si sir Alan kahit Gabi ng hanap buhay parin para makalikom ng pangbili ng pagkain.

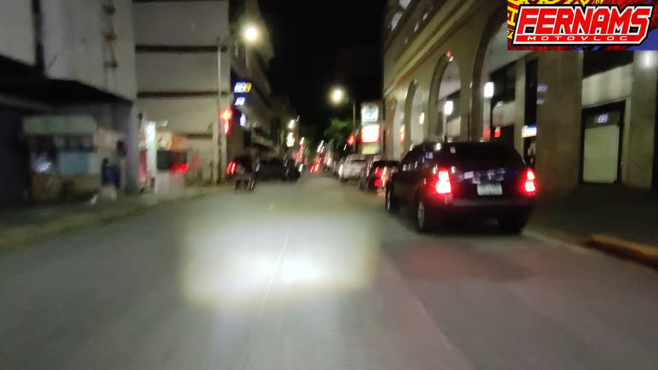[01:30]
di ko alam kung saan ako makakita ng dapat kong bigyan sa gabing ito Alright, let's go!
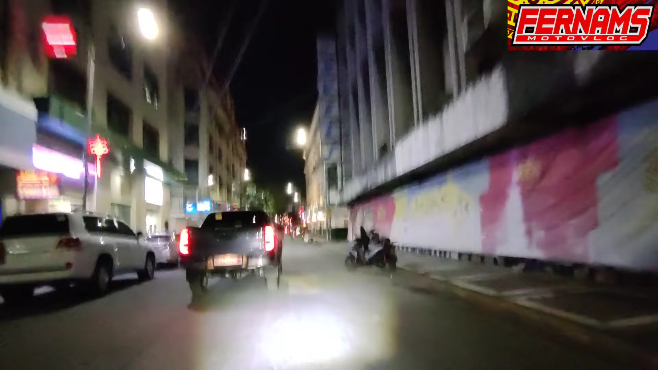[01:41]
So paggabi kasi, mga kayawi ako Marami tayong mga kababayan na naghanap talaga ng pagkain
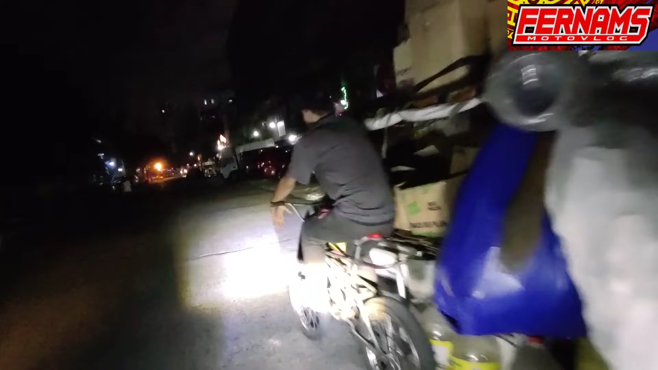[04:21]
Ayan po si Sir Nausanda natin Tabi natin dito sa gilid Ano ka mo na Idol Bibigay ko yung Kunting grocery Tabi ka dyan sa gilid Ano pa pangalaman mo Sir?